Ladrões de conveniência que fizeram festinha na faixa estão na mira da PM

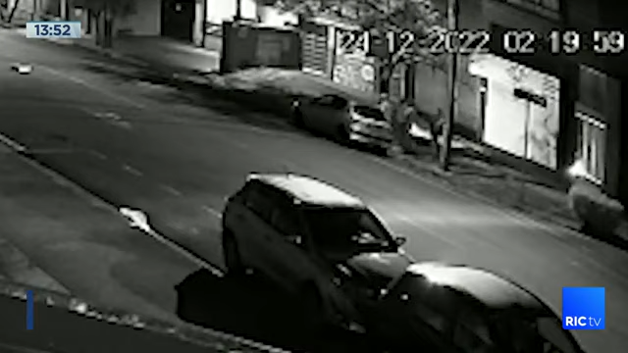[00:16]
Eles se aproximam aos poucos para conferir que não tem vigia.